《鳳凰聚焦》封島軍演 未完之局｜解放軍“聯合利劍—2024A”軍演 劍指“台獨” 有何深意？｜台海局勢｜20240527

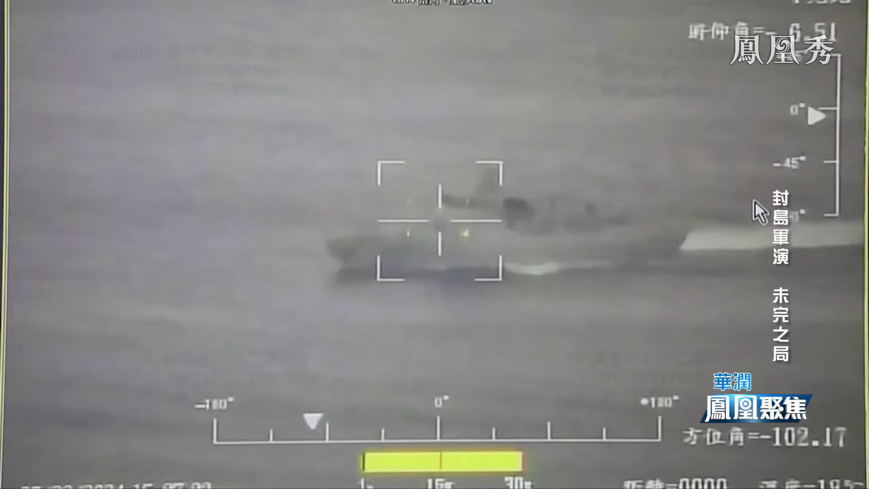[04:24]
此次演习中迫近台岛的不仅有解放军海军军舰还有包括陆